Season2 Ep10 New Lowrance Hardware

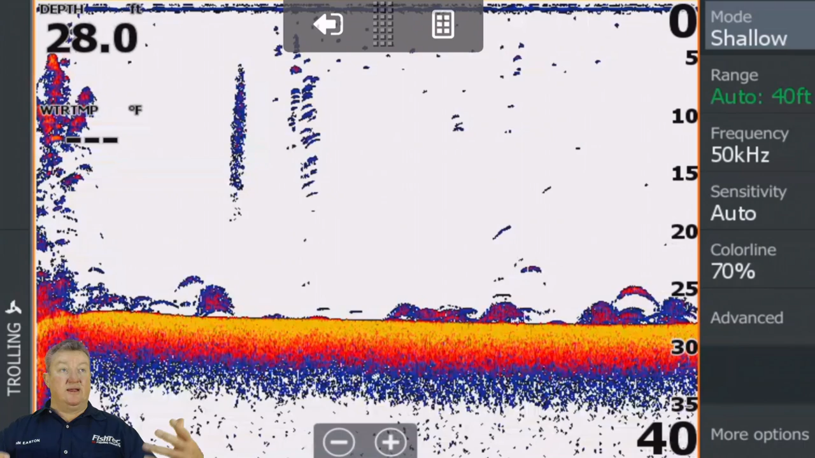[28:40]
On screen: depth 28.0 ft
information saying it's now available. Need reset button down. Hello, Rock Roy Elovara. Need reset button down. You'll have to explain that one a little bit more, if you don't mind. Right. So guys, yeah. Let's wait and see what the story is about this mode. Right, because they've made to put it on the top right hand side of the screen means it's a very, very important thing.
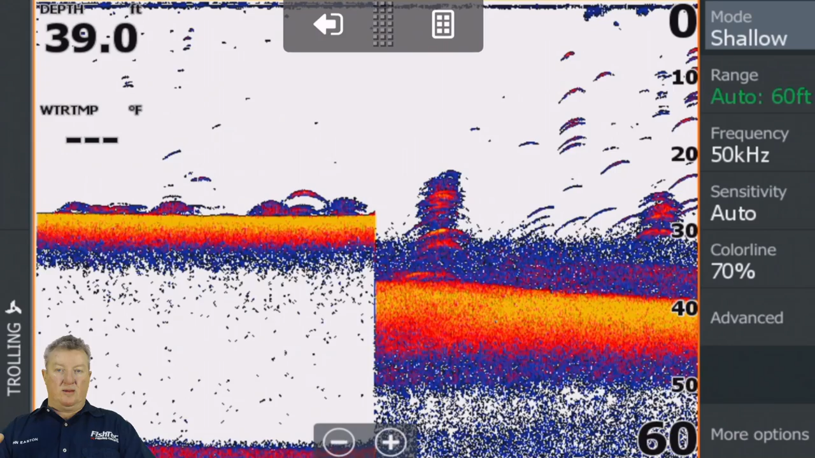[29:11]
But we still can't customize the individual settings for that. But my guess is, when it's got a transducer connected and it's on the water, it is going to do it. I suspect it's not doing it because we're in simulation mode. So for now, don't take that as gospel, but that's what I'm guessing. And I think it's a pretty good guess. Ashley Davis Taylor, good evening. Good evening. Welcome. Clint Gesling, good evening.
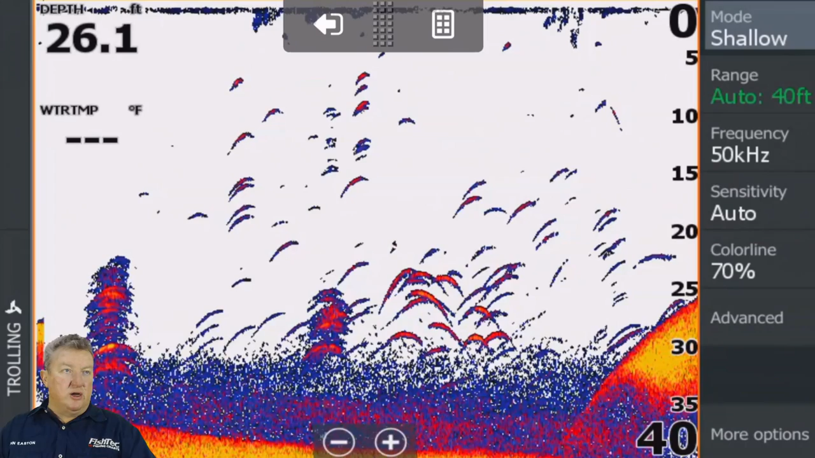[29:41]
On screen: depth 26.1 ft
Talking about changing modes, shallow water versus general. Clint, like I said, good evening, Clint. Clint, like I said before,
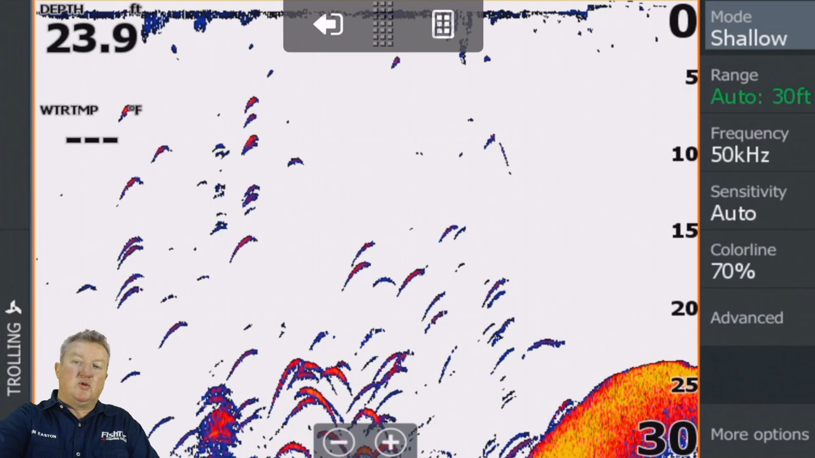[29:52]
On screen: depth 23.9 ft
these mode things, this is a shortcut to, so if you don't understand what the frequencies,
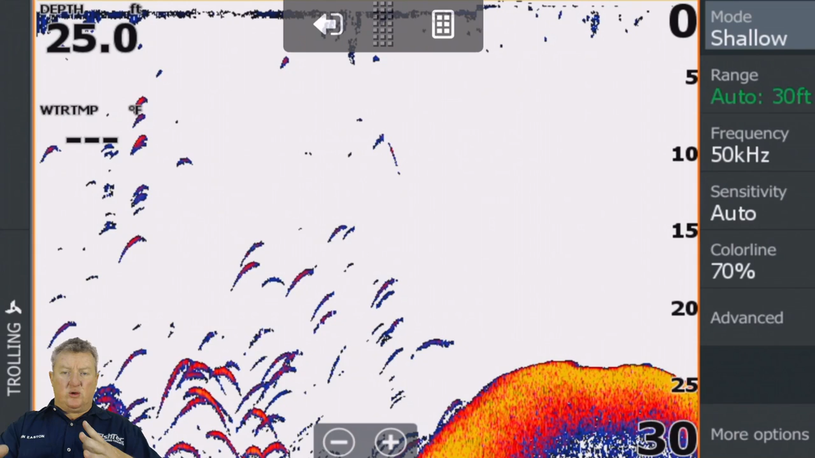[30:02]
On screen: depth 25.0 ft
the sensitivity is and the color lines and all that does, if you're like, oh no, I don't understand what that's all about, but I'm in deep water, bang, you go deep.
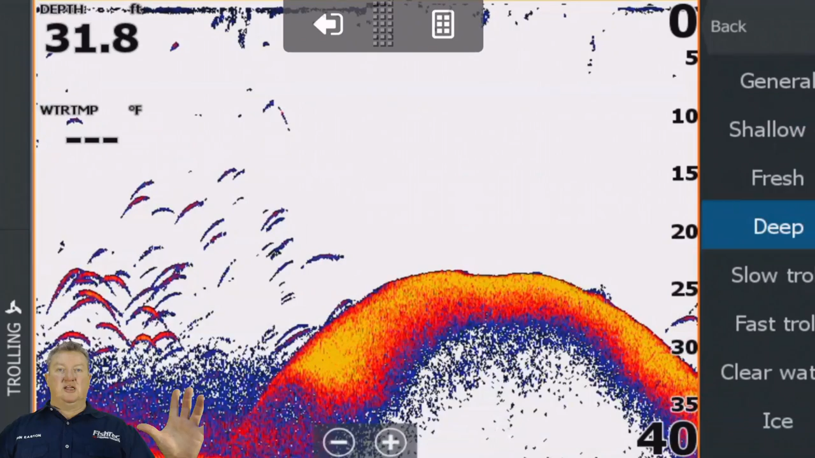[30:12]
On screen: depth 31.8 ft
The unit is going to read the transducer. It's going to see what capabilities the transducer's got. It'll give you the best
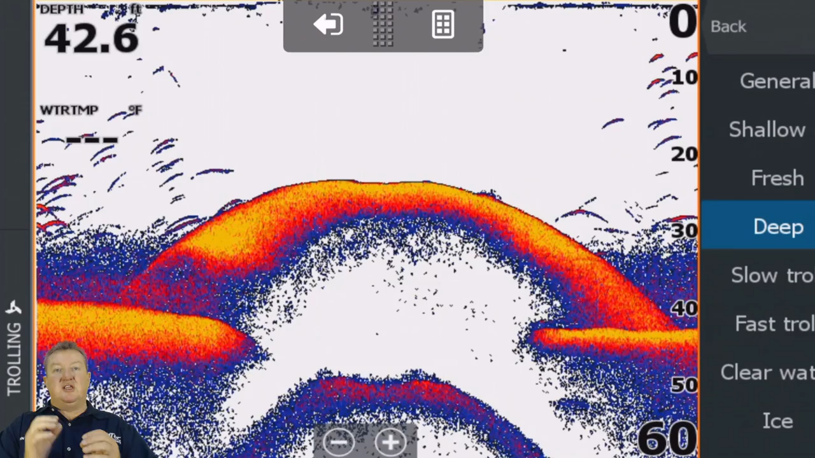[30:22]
On screen: depth 42.6 ft
settings for deep application with the transducer you have connected. I think I've answered my own question there earlier about this mode thing. And then it will sort it out from there. Your fast scroll, it should change the scroll speed of the screen. Your slow troll, anyway.
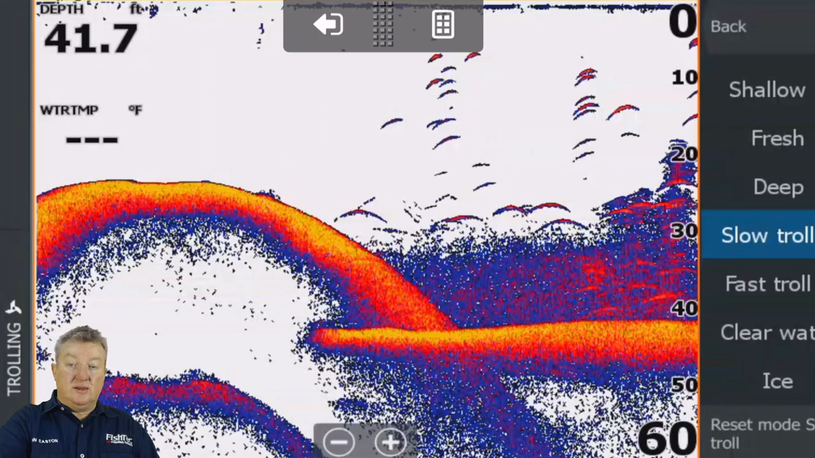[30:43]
On screen: depth 41.7 ft
This is something I'd like to do on the water. I'm going to make a note for myself to test this on the water and see if this actually works, because this would be really, really nice, especially for somebody that does multifaceted type fishing. The guy this week is out at sea fishing wrecks in deep, deep water.
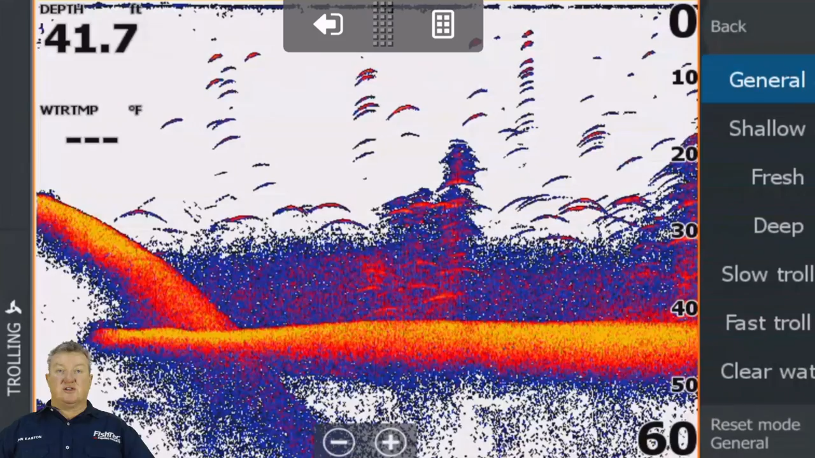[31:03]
On screen: depth 41.7 ft
On the weekend, he's got the kids on the boat and they fishing for bass and what, and now they're shallow.
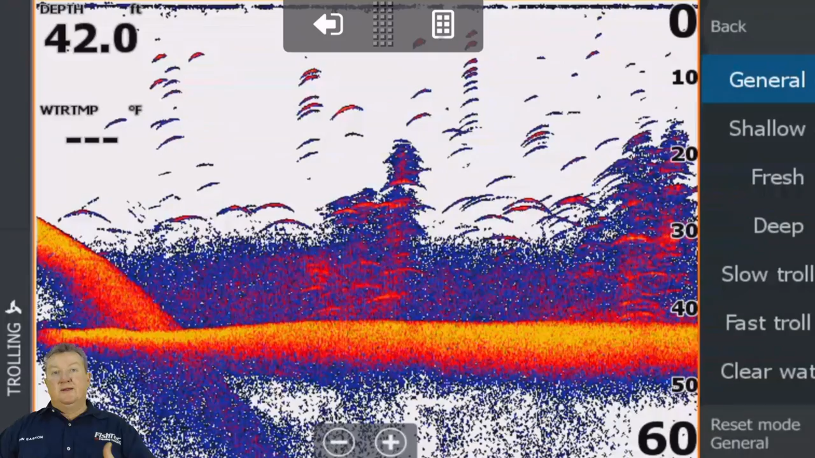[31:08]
On screen: depth 42.0 ft
It's a very quick setup, so he doesn't have to personally go back and set things up.
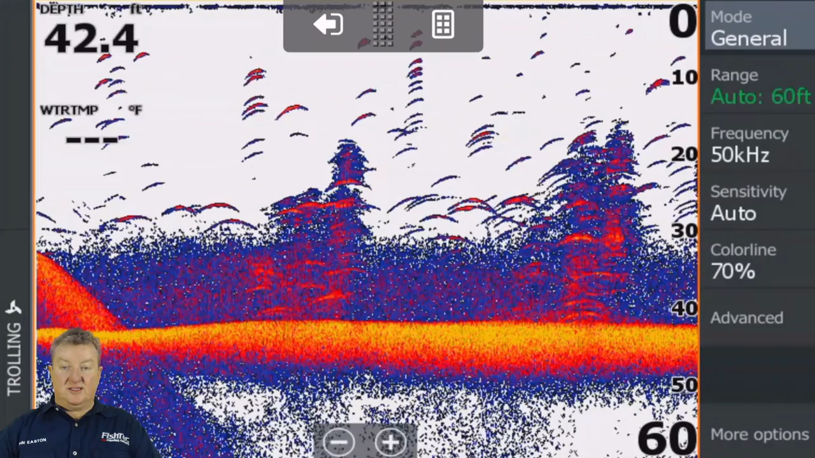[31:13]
On screen: depth 42.4 ft
For me personally, the first thing I do when I get on the water, if I'm in more than 8 feet of water, I'm either going to change to medium chirp or 83 kilohertz.
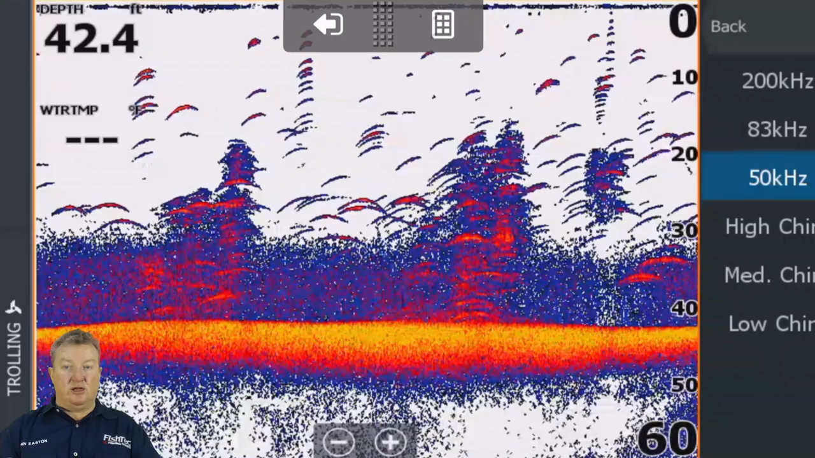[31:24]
On screen: depth 42.4 ft
Medium chirp, depending on the on the transducer, that is the first thing that I'm going to do. So I'll go medium chirp. I'm going to go to advanced, and my ping speed, all that, I'm going to leave like that.
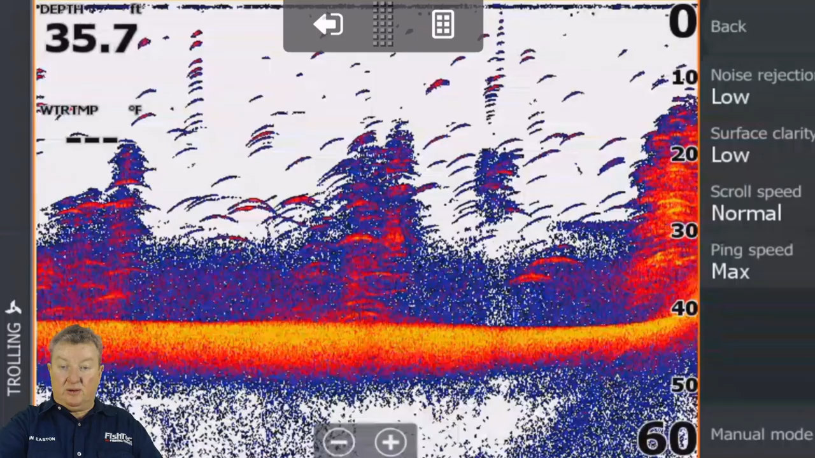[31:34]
On screen: depth 35.7 ft
Noise rejection low, surface clarity low, that's all fine.
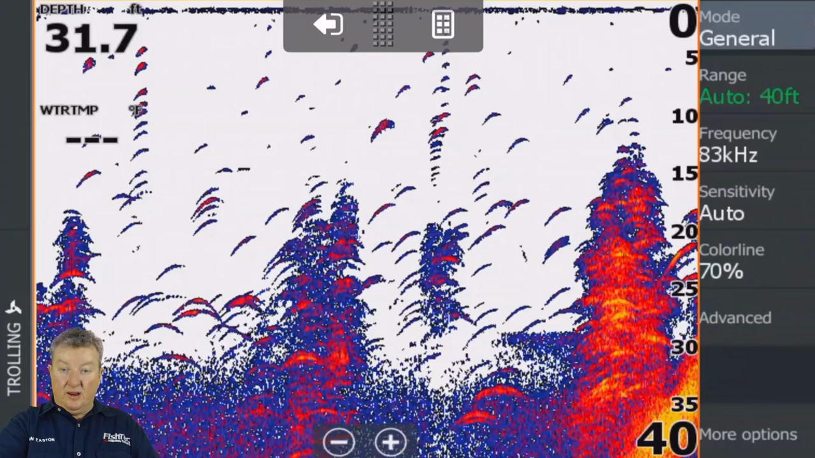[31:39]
But where's my view? Under more options.
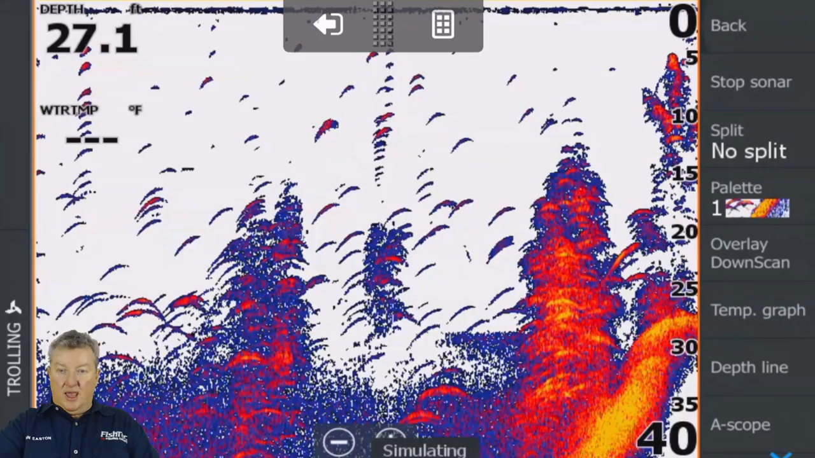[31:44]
On screen: depth 27.1 ft
And the first thing I do is I change from palette 1 to palette 13.
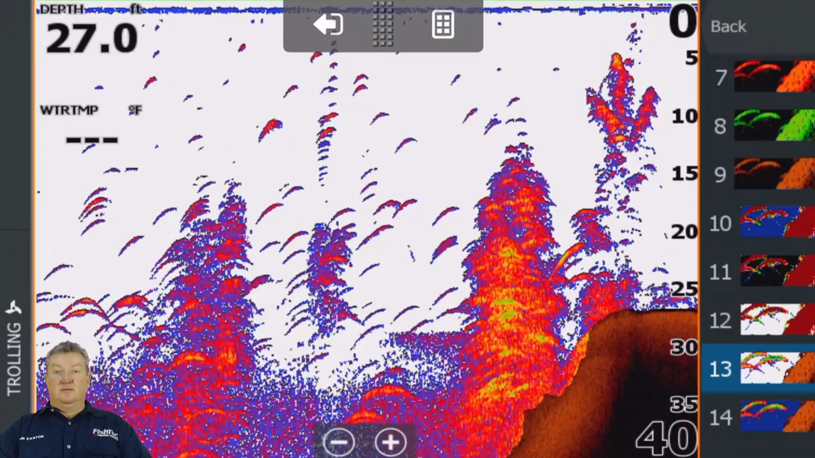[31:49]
On screen: depth 27.0 ft
And I know I've discussed this many times before, but palette 13 is, as far as I'm concerned, is the business. It enhances the arches, especially on downscan. Let me just have a look. The option is on the bottom. Talking about changing mode, shallow water versus general.
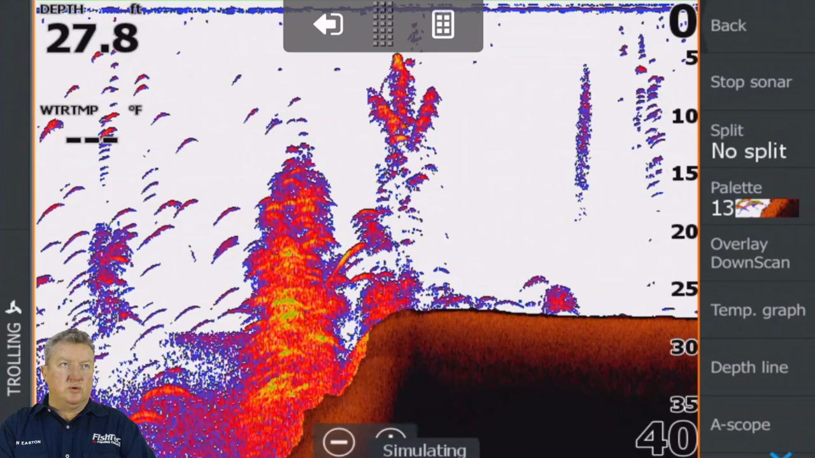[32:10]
On screen: depth 27.8 ft
He says the option is on the bottom.